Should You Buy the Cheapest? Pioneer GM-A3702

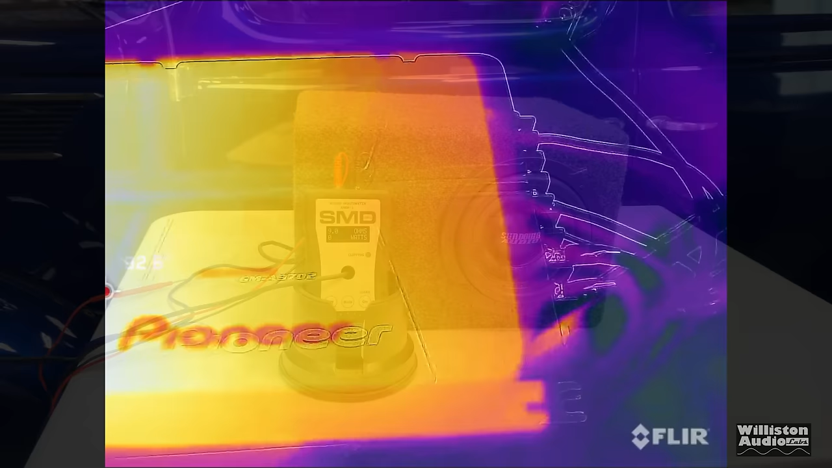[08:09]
she's getting down even after running it hard with the bass music for
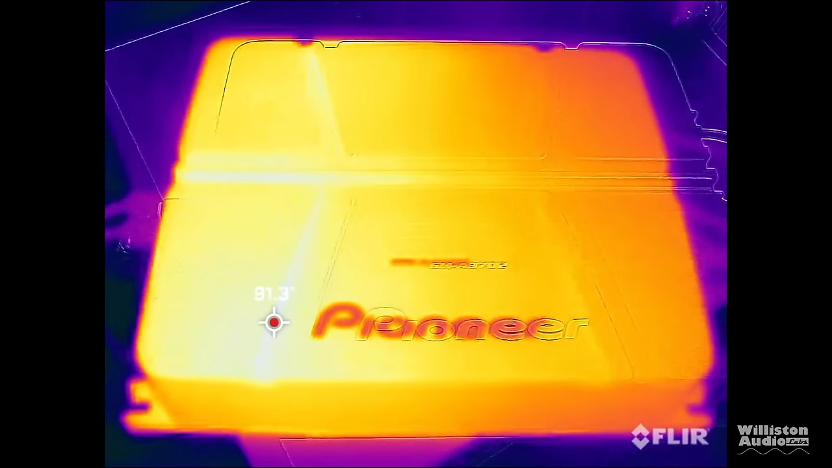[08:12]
30 to 45 minutes the amp did not get
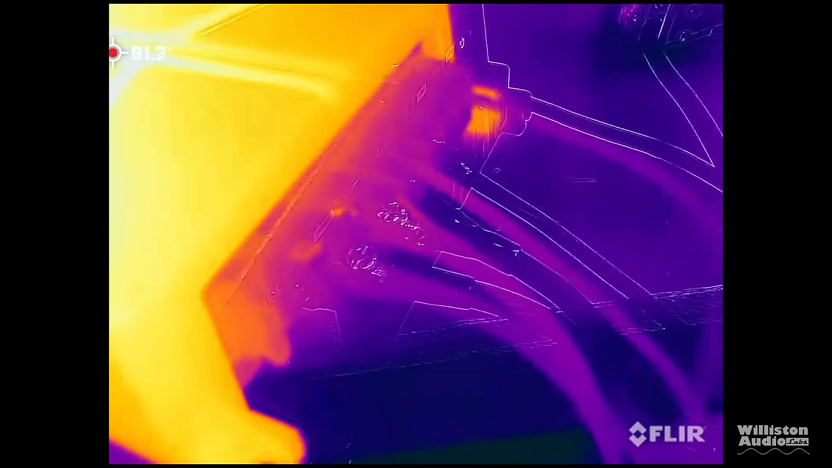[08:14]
overheated
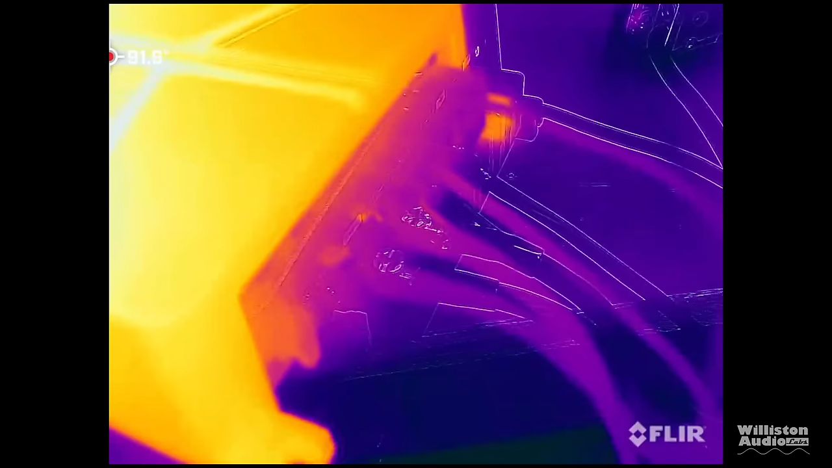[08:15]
it really stayed kind of cool but you can probably attribute to the
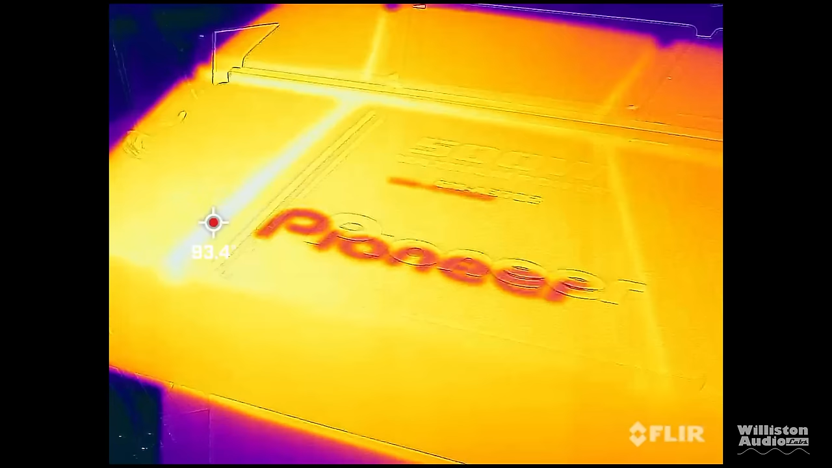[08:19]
impedance rise so it wasn't putting on a whole lot of power but it still sounded great now let's find out what's inside some chips off the old block i'm sure flip the amp over